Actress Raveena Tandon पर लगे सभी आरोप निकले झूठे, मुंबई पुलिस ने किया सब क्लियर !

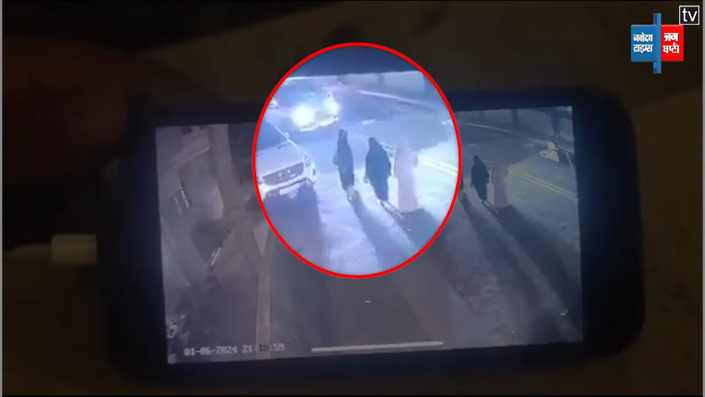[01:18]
फूटेज में ये साफ साफ दिखाई दे रहा है कि शनिबार
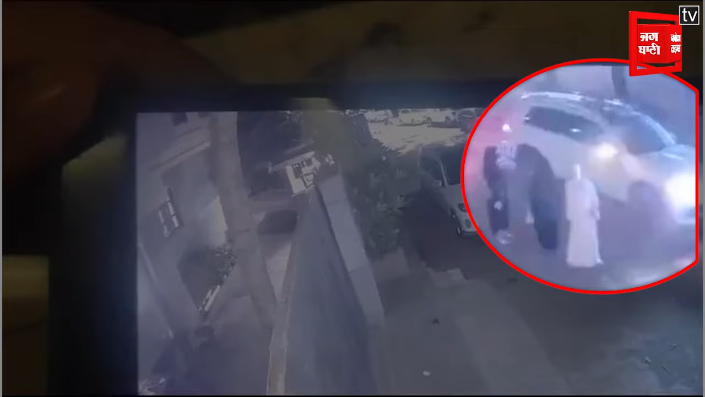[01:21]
एक जून की राद करीब 9 बजे महिलाओ का एक समू उनके घर के बाहर इकटता हुआ था इलाके की CCTV फूटेज से ये साबित होता है कि शाम को रवीना टंडन के घर के बाहर महिलाओं पर एक समू आया था और